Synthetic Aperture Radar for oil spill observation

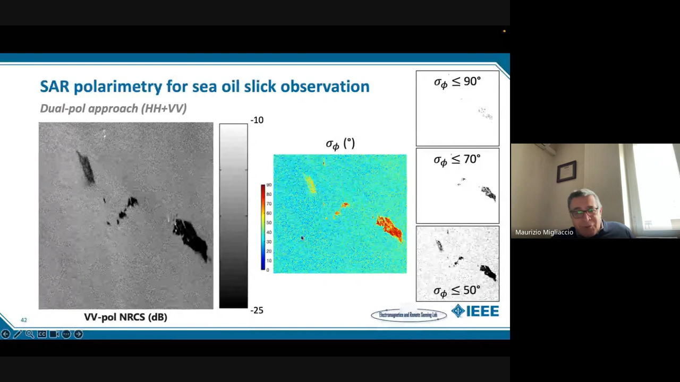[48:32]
possiamo anche fare ripeto diversi parametri ma questa è la stessa logica come dire ma a parte che noi abbiamo messo il rosso in questo caso voglio anche far notare parliamo con immagine specula a piena risoluzione quindi la capacità di vedere tutta una serie di cose che come dire in qualche maniera cosa raccontano raccontano che l'osservazione banale